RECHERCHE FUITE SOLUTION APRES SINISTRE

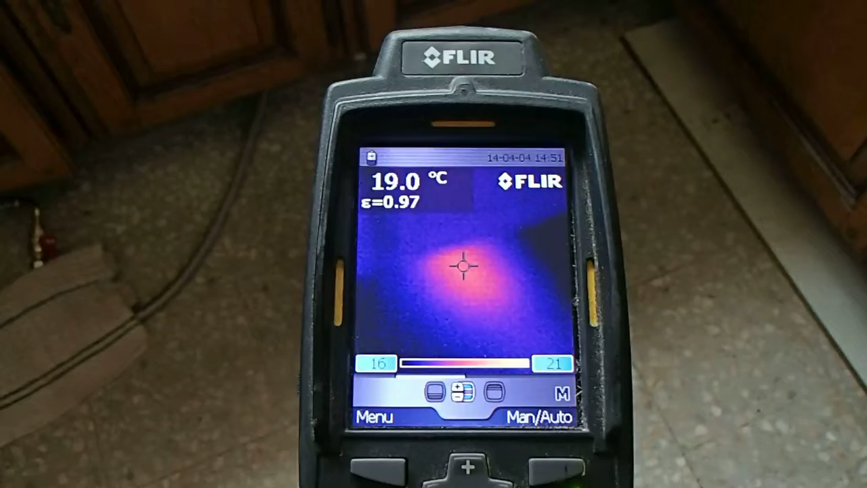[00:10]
On screen: spot 19.0°C
Recherche de fuite. On a eu une première fuite qui a été réparée par le plombier. Il s'avère qu'il y a eu plusieurs fuites suite à des baisses de pression au niveau d'alimentation et chauffage. On a une anomalie sur le réseau d'eau chaude ici.
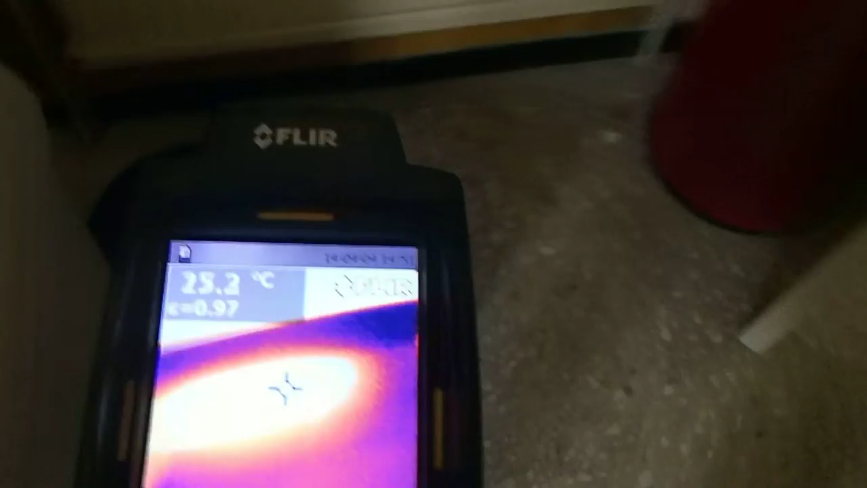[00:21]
On screen: spot 25.2°C
Là, on voit bien l'eau chaude traverser la cloison.
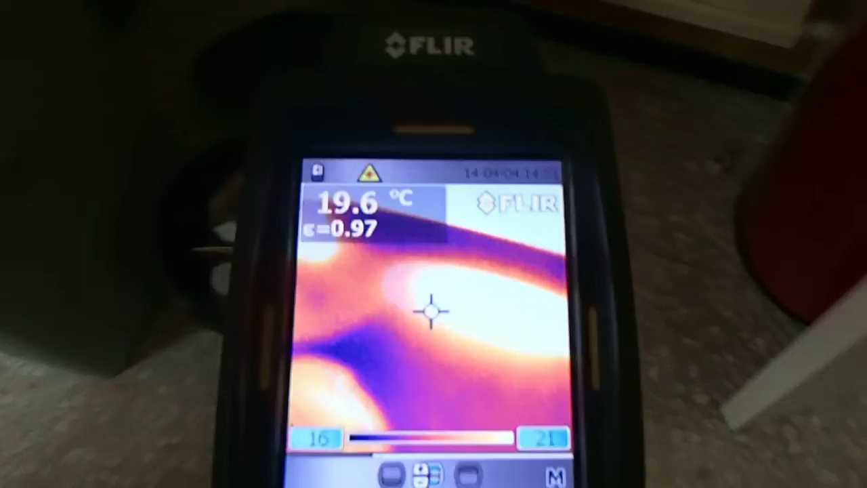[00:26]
On screen: spot 19.6°C
Le dégât, bien sûr.
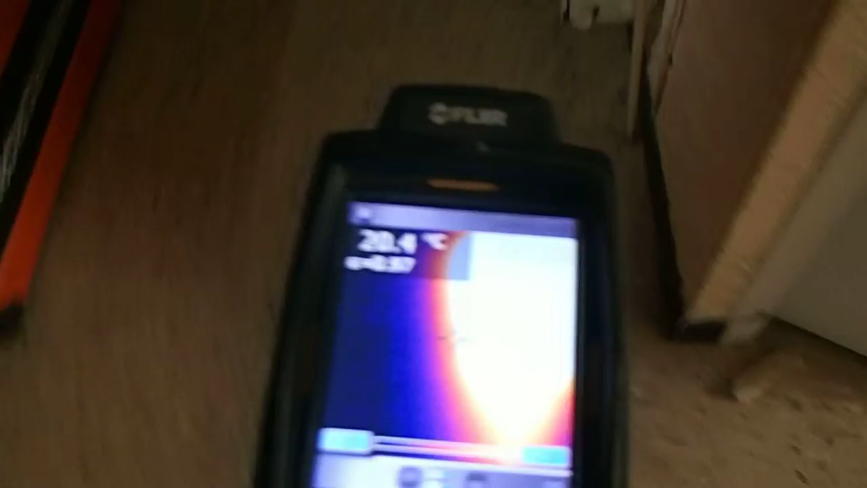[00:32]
Là, on a un gros problème. Là aussi, fuite ici, fuite ici,
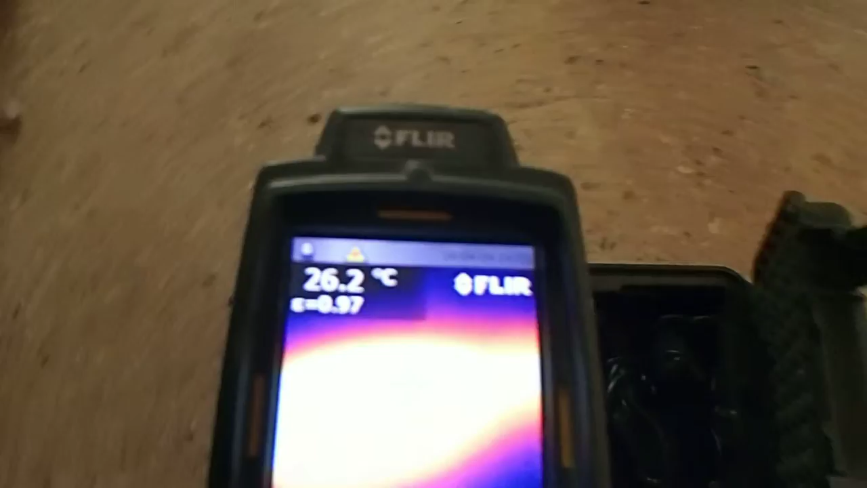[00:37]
On screen: spot 26.2°C
fuite ici, qui a traversé de l'autre côté, qui a créé ce dégât des eaux.
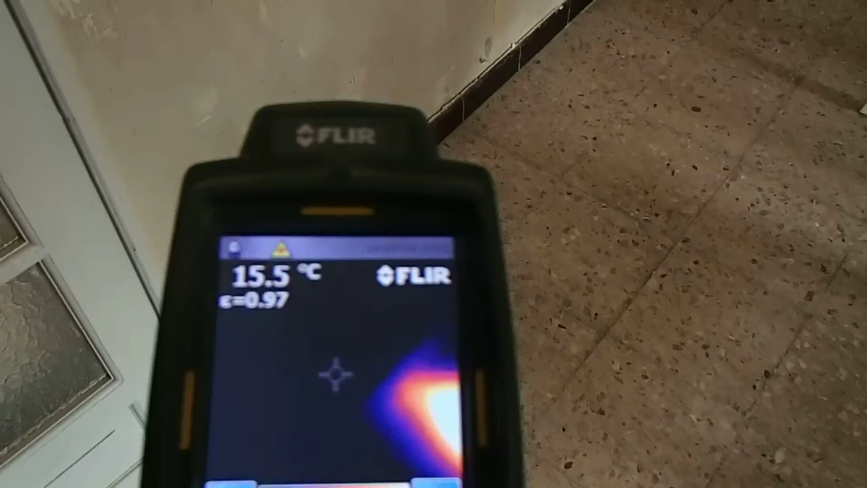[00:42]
On screen: spot 15.5°C
On voit bien que ça monte et ça redescend.
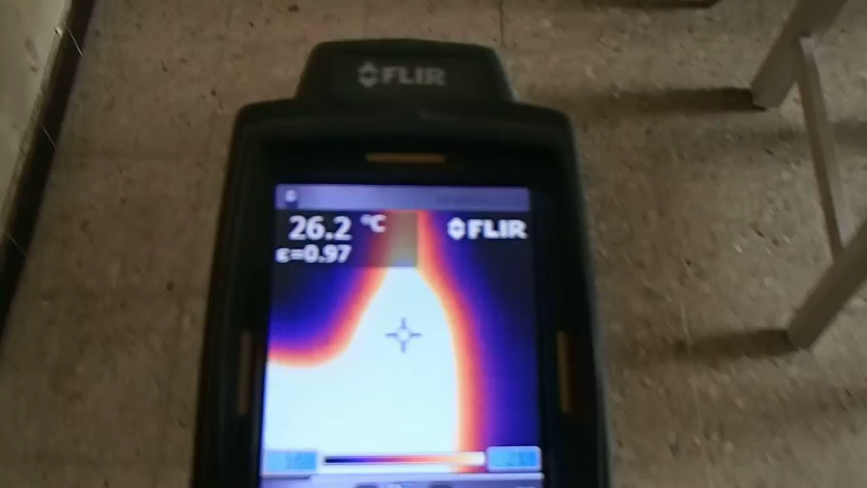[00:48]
On screen: spot 26.2°C
Hop, ça continue. Hop, revalote une fuite. On voit bien que ça monte et ça redescend.
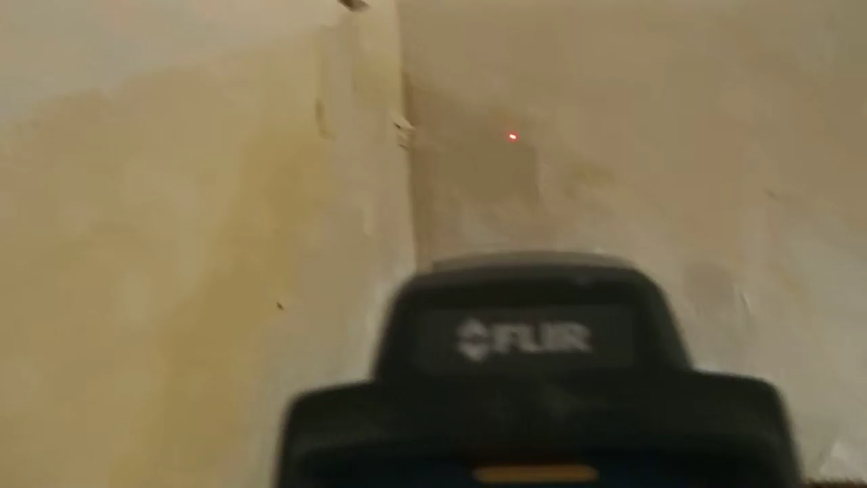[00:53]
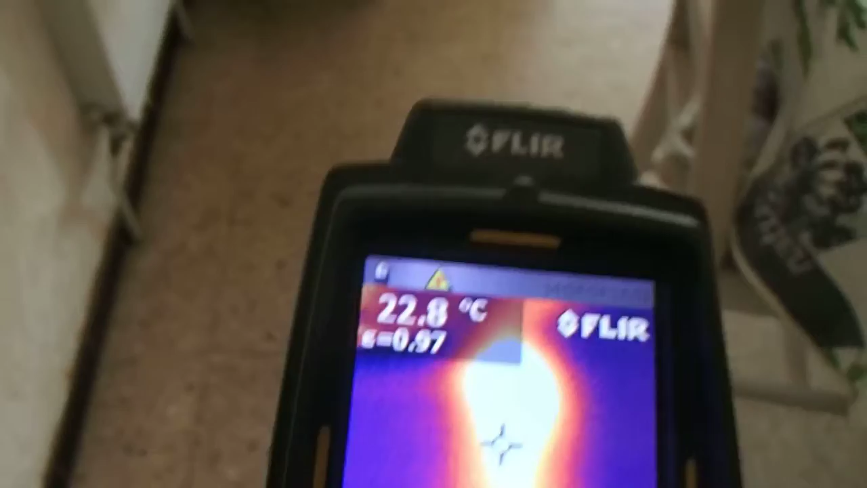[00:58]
On screen: spot 22.8°C
Et la même chose ici, suite à une maison qui n'était pas habité pendant trois ans et c'était la période du gel.